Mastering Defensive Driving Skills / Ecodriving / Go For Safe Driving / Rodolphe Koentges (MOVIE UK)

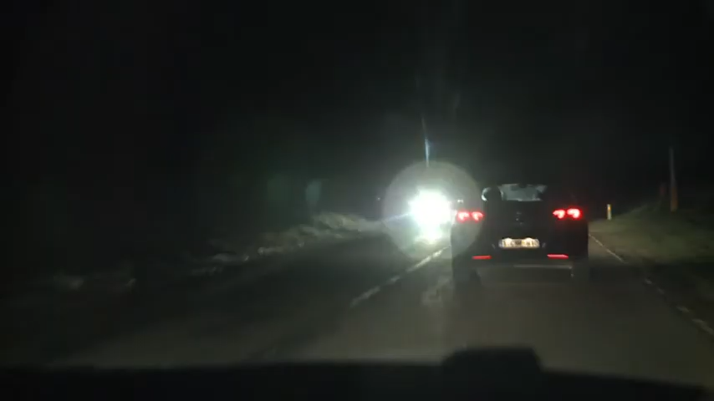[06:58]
Driving in the dark means you can be taken by surprise by a bend or be blinded by the headlights of an oncoming car.